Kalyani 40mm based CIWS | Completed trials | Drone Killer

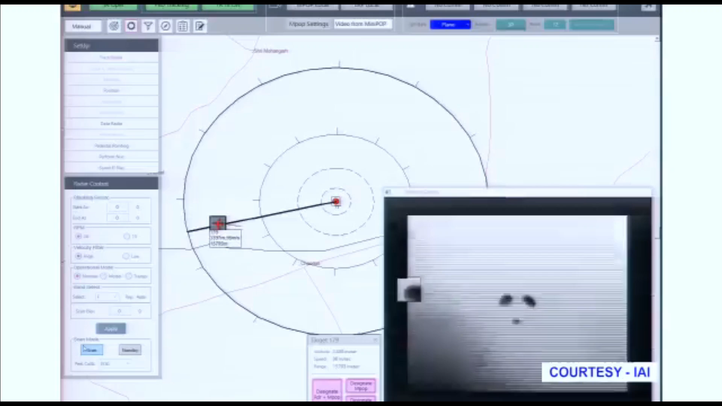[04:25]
The gun control includes computer controlled burst pattern on mount muzzle velocity radar and remotely operated with gyro-stabilized local control backup.